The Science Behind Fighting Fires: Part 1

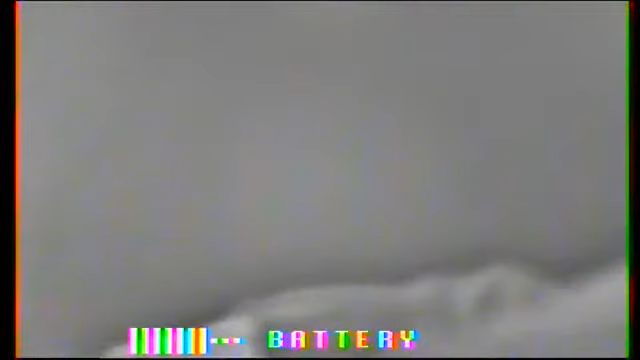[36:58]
And we're going to... Okay, what happened to my oxygen tank?
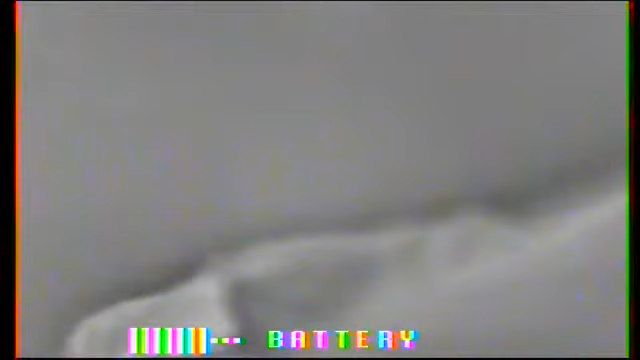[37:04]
You're fine. I'm fine, okay, good. It just is making a different sound than it was before. And now we're about to see the thermal, you guys are able to see the thermal imaging look.
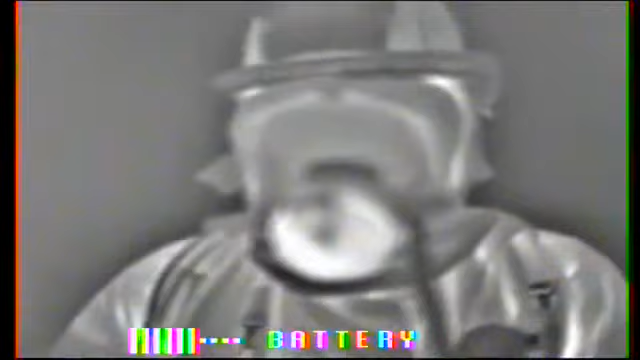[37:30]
turning off more energy than this black environment that you're seeing here.
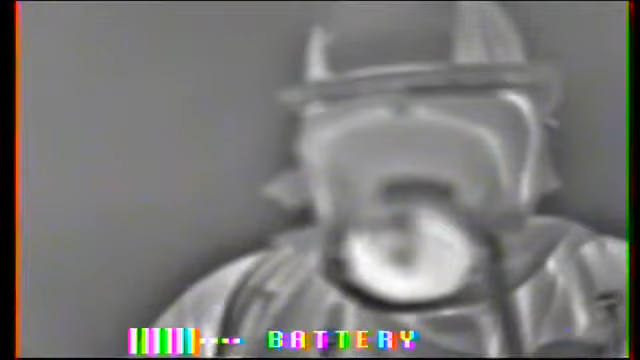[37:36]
And it's this that you would be able to see to find a body in this room or to see the different objects in the room as you go about fighting the fire.
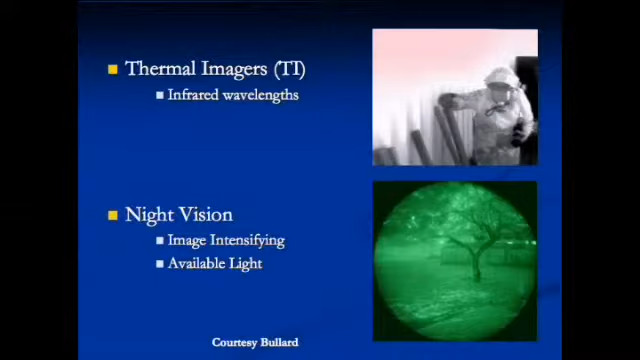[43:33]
We don't need light for thermal imaging cameras. We need energy. Okay. So the you're using infrared technology? You're reading infrared waves is what we're reading. Okay, so infrared waves is a certain type of wave that's on the color spectrum, the wavelength, the correct.